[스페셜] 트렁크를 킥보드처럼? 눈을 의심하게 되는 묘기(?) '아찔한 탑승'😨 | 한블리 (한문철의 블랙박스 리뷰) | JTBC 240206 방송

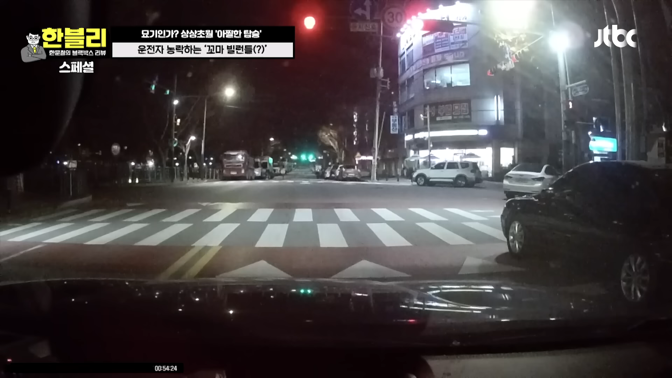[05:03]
보세요. 지금 새벽 1시가 다 됐어요. 아니 저 밤에? 야 저기 있네. 어머 저 애기들 봐. 어이 초딩들. 뭘 뭐야? 시스포드 탄다. 새벽 1시 다 됐는데요? 야 이거 차에서 지금. 아이고야 얘들아. 뭐야? 진짜 무서운 줄 모른다. 네. 싱싱이. 왜? 전도킥보다 아니. 아니 안 비킨다. 안 비켜. 저런. 뭐야 이거? 신호가 바뀌네. 야 내릴 것 같아. 야구 와 저 야구르는 스톱 준 거.